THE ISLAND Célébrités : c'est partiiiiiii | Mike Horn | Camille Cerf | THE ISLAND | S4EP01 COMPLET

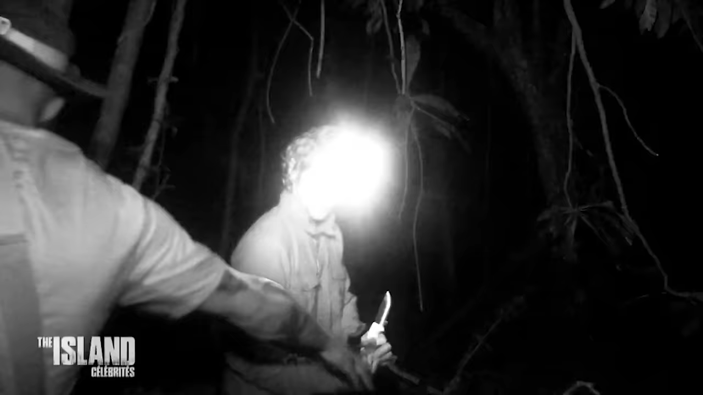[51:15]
un homme ne se laisse pas abattre et prépare au mieux son couchage. C'est le champion olympique de danse sur glace, Gwendal Pesra.
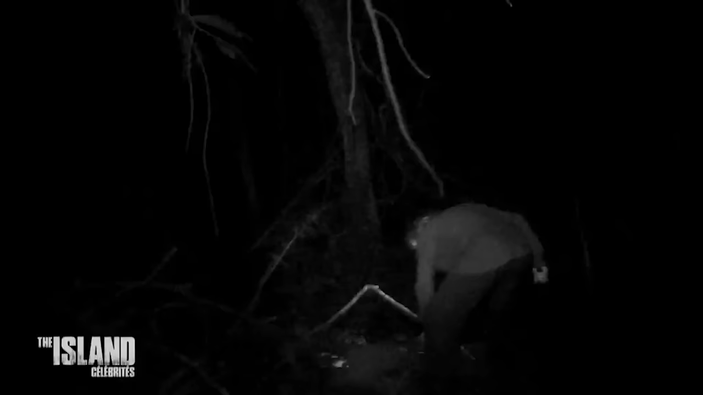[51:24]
Ah ouais, t'as un bon coup de machette, toi, dis donc. Bien, Gwendal. T'as vu ce petit coup de machette qu'il a, là? Vous qui avez des a priori sur le patinage artistique. Hein, vous avez vu?
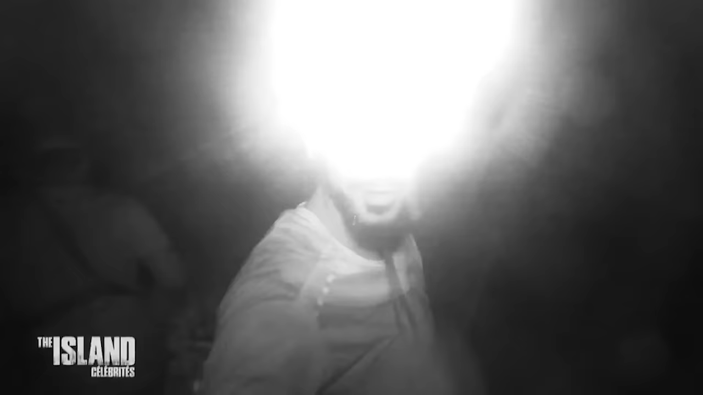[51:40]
Ça rigole pas, hein? La glace, les double axel, les triple axel, les sautés, les comme ça, c'est pas facile, hein.
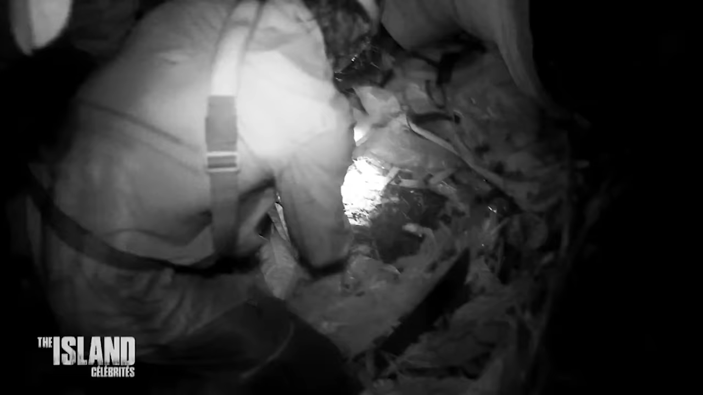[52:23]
Hop. Hein? Qu'est-ce que tu fais? Qu'est-ce que je fais? Ouais. J'enlève les racines. C'est son matelas.
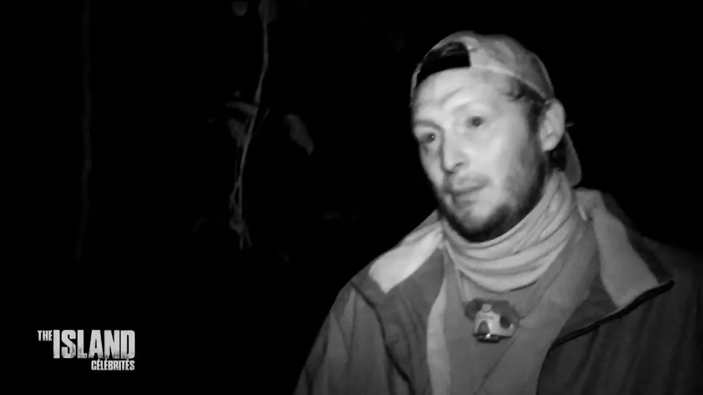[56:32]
Tellement, mais tellement hostile. J'ai jamais vu ça. Pourtant, petit, j'allais faire des cabanes. Il y a une chauve-souris, là. Petit. Oh là là là là. Non, petit, je m'amusais dans le bois. Mais c'est pas c'est impressionnant. Ouais. Voilà tout. Et il y a quoi derrière moi ? Hé, hey, c'est vous ou quoi ? Il y a une dinguerie là. C'est pas un serpent ça ? Non. Arrête, sérieux. Je crois pas. Il y a une bête bizarre là.
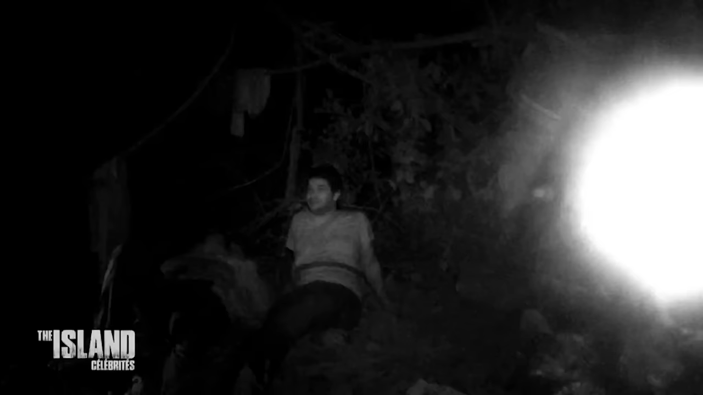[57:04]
Arrête. Sur la tête de moi. Arrête, toi, t'es. Non, il y a des bêtes qui montent dans l'arbre depuis tout à l'heure. Là, j'ai vu là et là.
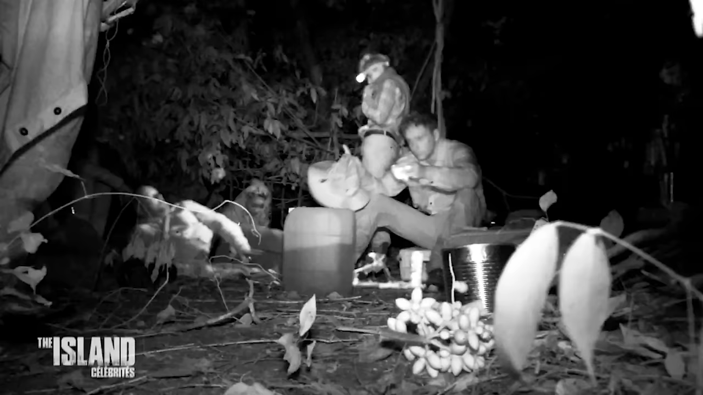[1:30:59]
Éteins, Priscilla. Waouh ! Waouh, regardez ça.